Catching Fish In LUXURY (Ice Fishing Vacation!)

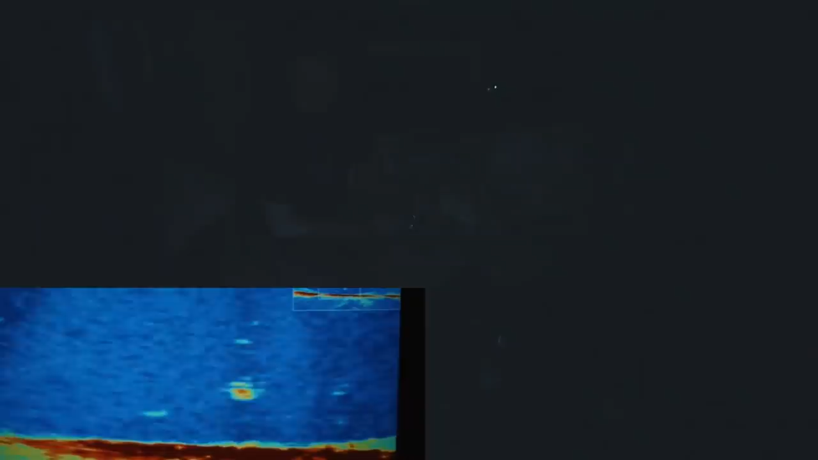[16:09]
Big mark chasing me. Look at this. Look at this. He missed it. He missed it again.
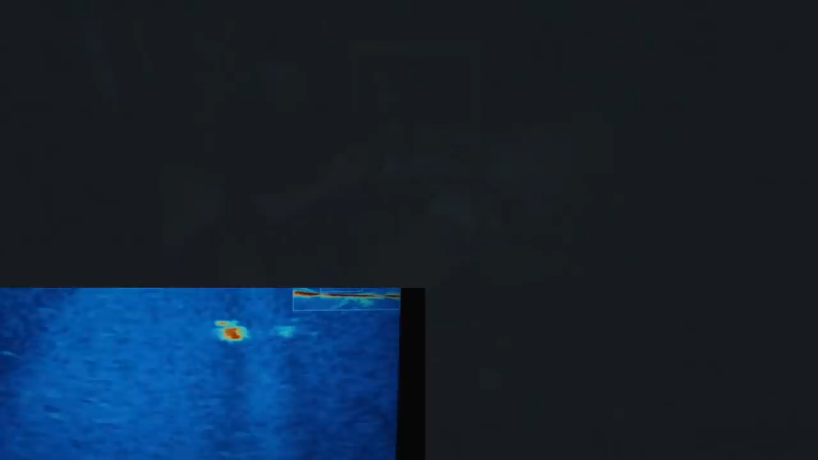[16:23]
Oh. This mark is being so weird.